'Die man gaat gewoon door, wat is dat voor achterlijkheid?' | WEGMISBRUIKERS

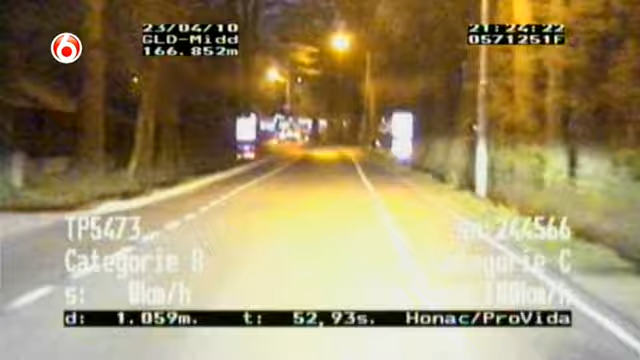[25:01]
De eerste meting moet noodgedwongen worden afgebroken. En ondertussen neemt de bestuurder bij deze gevaarlijke kruising geen gas terug. De Servianten starten een nieuwe trajectmeting. En die jumpmeting komt uit op een gemiddelde snelheid van hoeveel Marcel?